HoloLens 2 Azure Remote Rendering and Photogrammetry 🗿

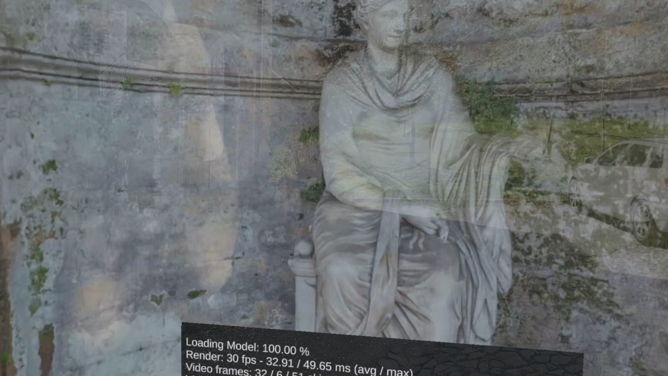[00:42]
pretty good use case for a business as well if you think about if you don't have a CAD if you don't have a computer aided design model like the one I have shown you in the last version of the video with
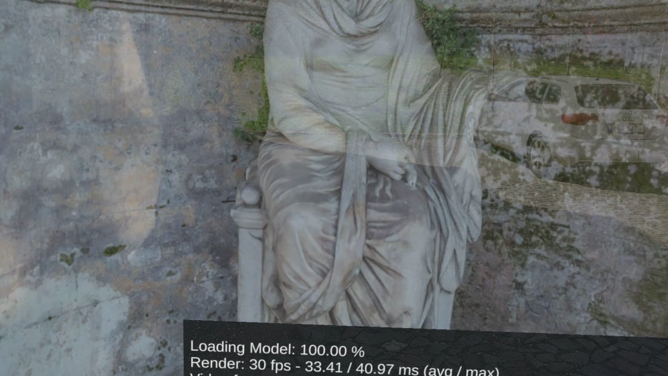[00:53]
the engine if you don't have that right because you need to create that of course you can actually create a 3d scan a photogrammetry of a real-world object which could be an engine or machine and typically these 3d
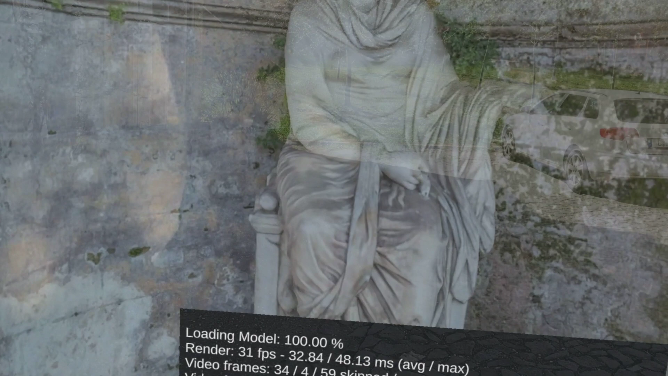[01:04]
scans produce a quite dense point cloud which is then you know transformed into a polygonal version which then typically takes millions of polygons so this one here for example is
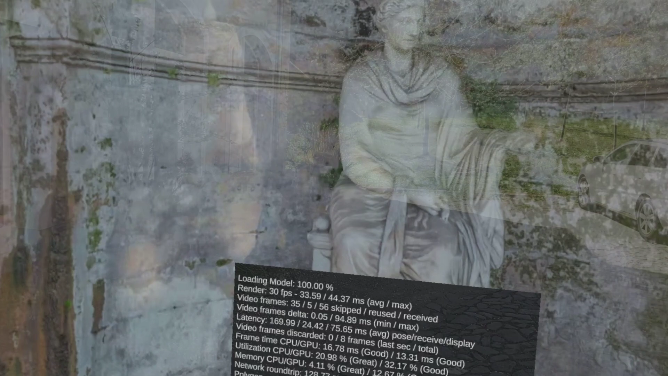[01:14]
a 1 million polygon model and I took that straight out of Sketchfab this public
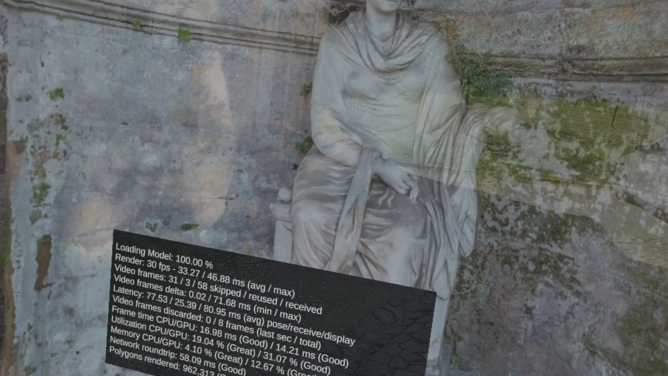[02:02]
reality capture is not applying late-state reprojection so that's why it might be a little bit choppy but anyway awesome use cases with Azure Remote Rendering using CAD designs and photogrammetry straight out of the box and thanks for watching my friends and take care